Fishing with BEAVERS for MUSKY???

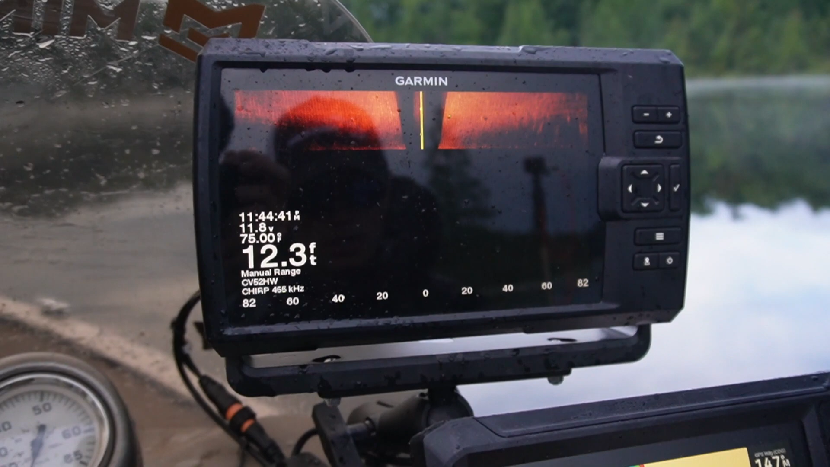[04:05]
On screen: depth 12.3 ft
although like I try to keep the boat, usually it depends on the area I'm fishing, but usually in 12 feet. In this particular part, I'm actually going to be in more like 20 to 30 feet, but I'm casting on to like 6 feet with cabbage and stuff.
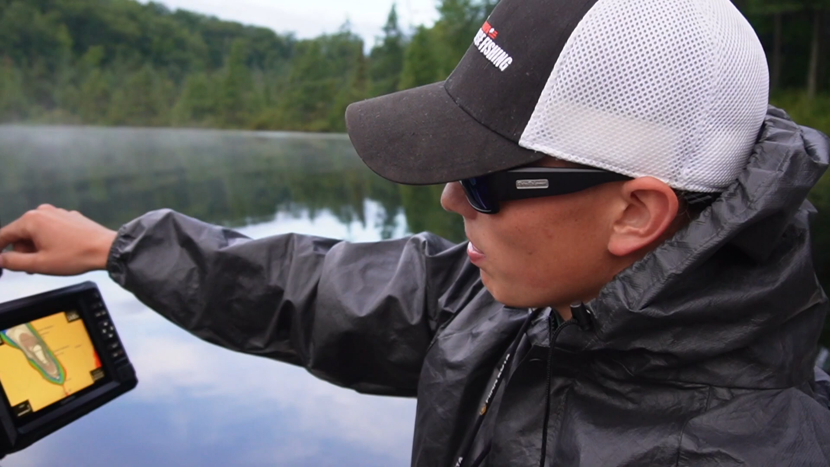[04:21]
So you can see on this side imaging, you can't really see it very well here,
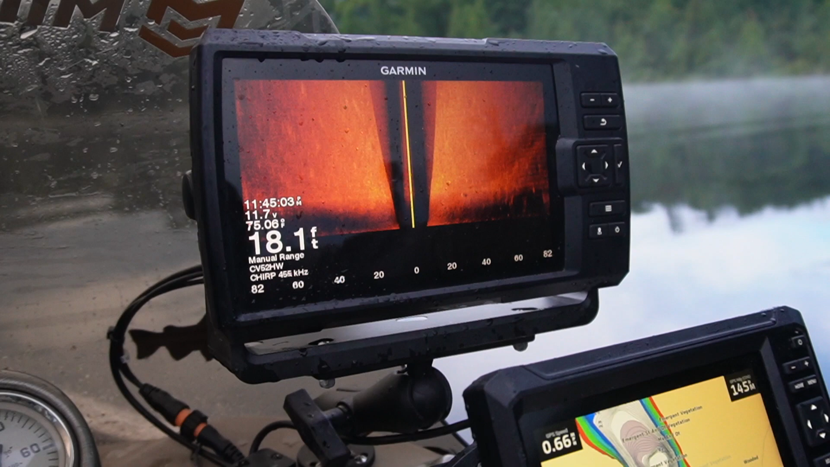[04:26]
On screen: depth 18.1 ft, water 75.06°F
but once we get to the part that we're actually going to be fishing, I have it out to 82 on each side.
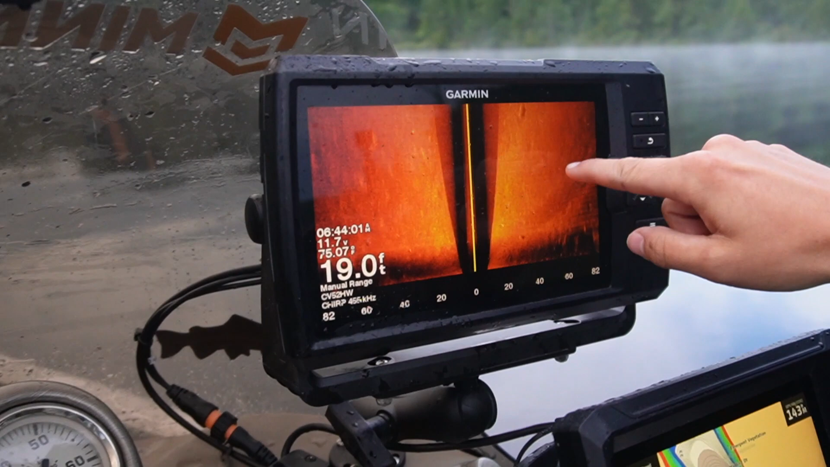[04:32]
On screen: depth 19.0 ft, water 75.07°F
You're going to be able to see, like, at 6. I like it to be at, like, around 30 feet away from the boat.
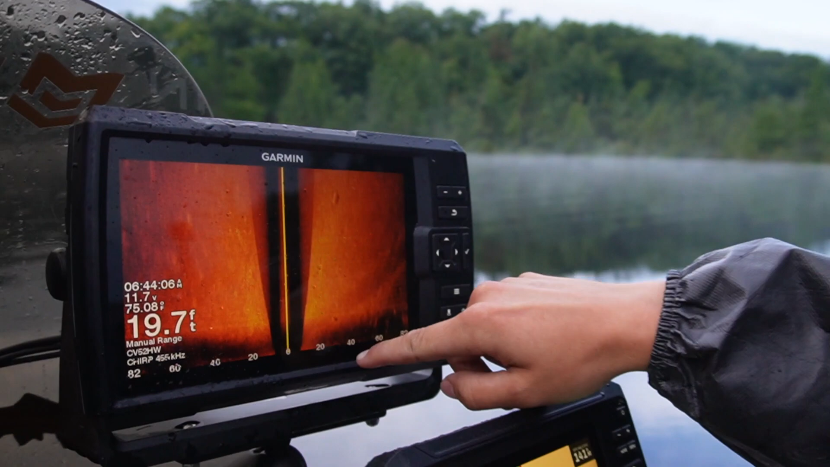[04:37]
On screen: depth 19.7 ft
That's where you want to be, you know, that's where I like to see the cabbage and stuff, and that's pretty much where those fish are going to be sitting. So using both of these graphs
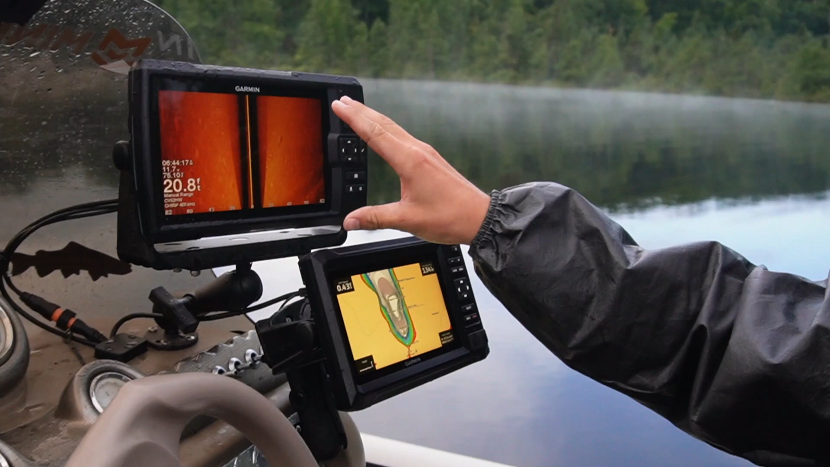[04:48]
together is pretty much how I navigate a lot of these fish, and navigate a lot of these lakes, and yeah, so